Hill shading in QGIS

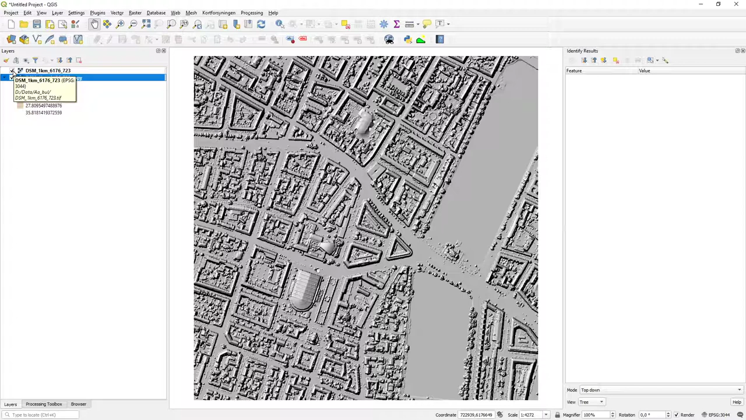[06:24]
and i have my um oh so now i just want to show both of them i could do a transparency and this one um so in the properties um and then set its transparency
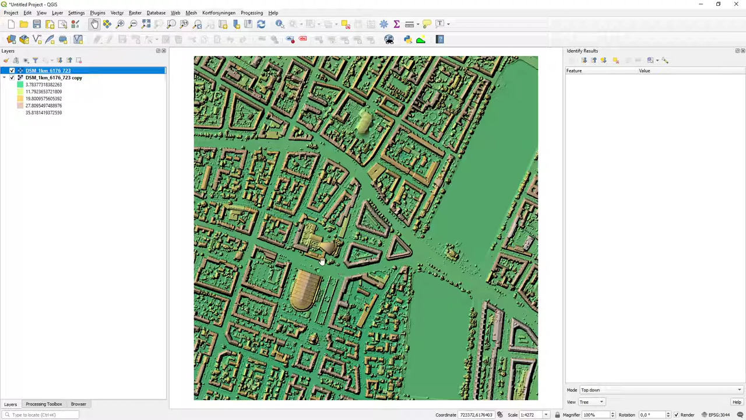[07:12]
but well i still now have both combination of this shadow effect
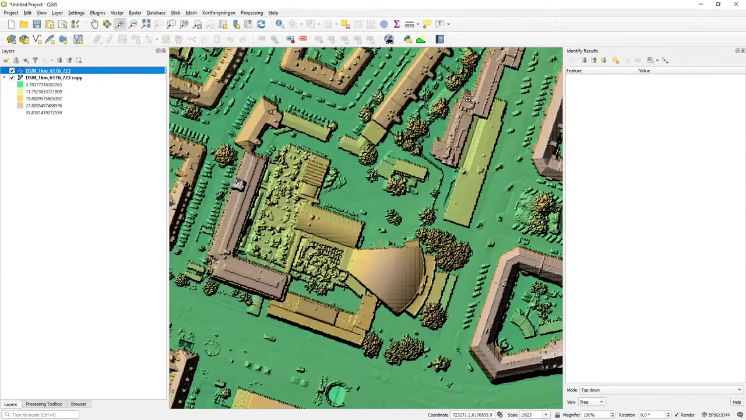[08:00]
and um my other layer i have chosen to do just simple as a solo color but the trick was to use